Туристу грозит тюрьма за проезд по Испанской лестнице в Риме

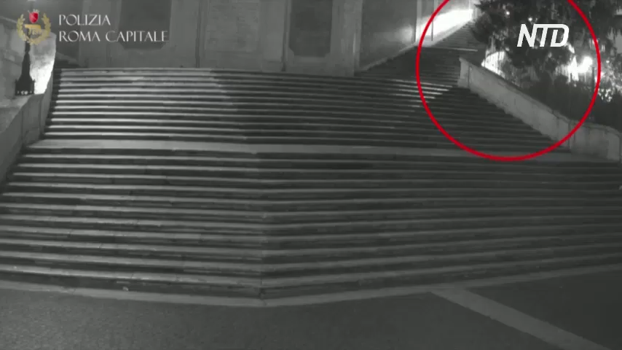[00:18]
Римская полиция опубликовала видео, как автомобиль сворачивает на лестницу, немного проезжает вниз и останавливается.
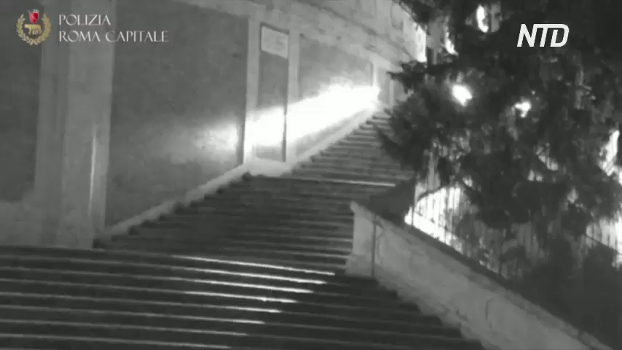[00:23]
Полицейские выяснили, что машина принадлежит компании по прокату автомобилей.